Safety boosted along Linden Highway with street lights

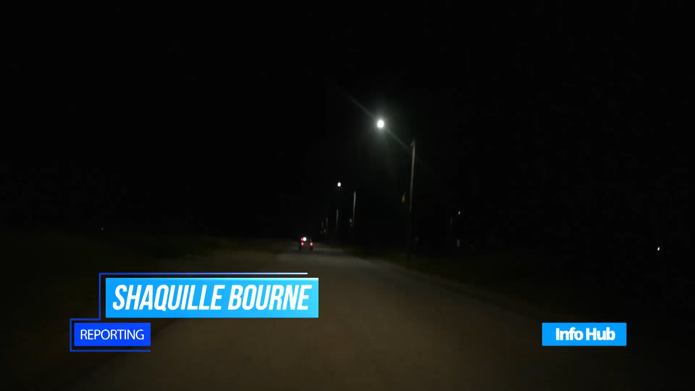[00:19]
After waiting for decades, the road to Linden is now being made visible for nighttime travel with energy-efficient LED lights.